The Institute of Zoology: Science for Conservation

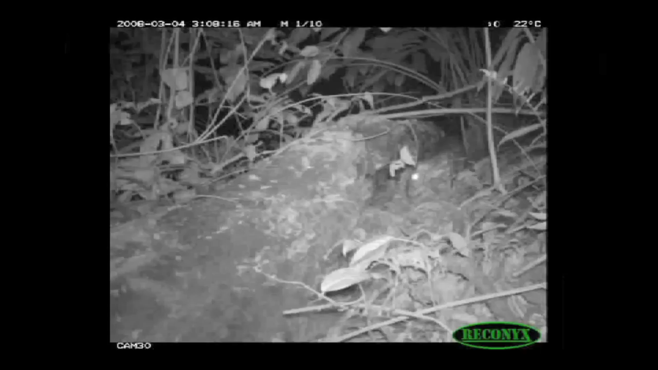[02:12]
So camera traps are like security cameras, but they're independent units that can go on a tree next to a game trail.
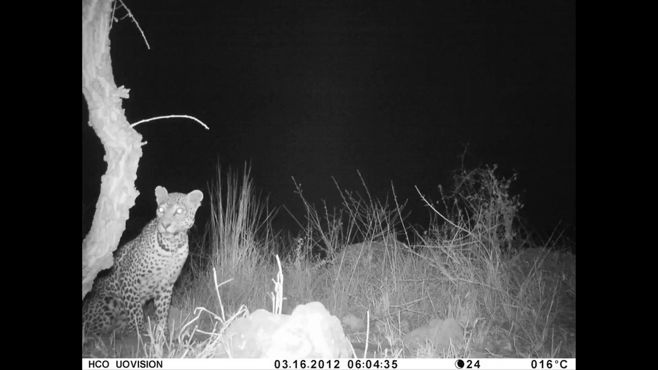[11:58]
Instant Wild is a technology-based initiative where the images that are taken are uploaded through phone networks.